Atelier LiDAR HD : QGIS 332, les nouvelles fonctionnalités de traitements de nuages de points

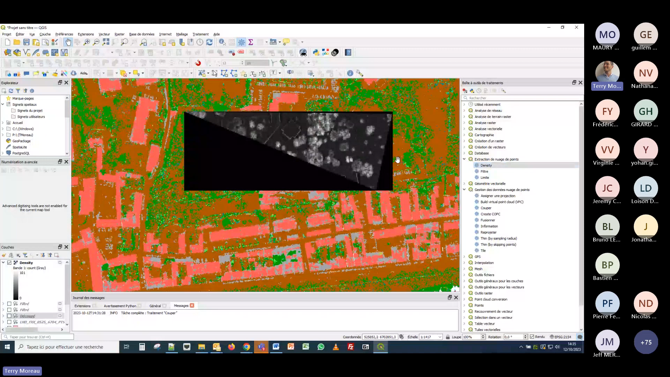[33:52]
J'ai mis découpé en entrée, donc je n'ai pas mis l'ensemble de la dalle, mais ça vous donne un peu la même idée de la densité, avec en blanc le plus dense, le pixel le plus dense, jusqu'à la couleur foncée, où il y a moins de points par mètre carré. Voilà pour la notion de densité et pour la fonctionnalité d'extraction de nuages de poids en général.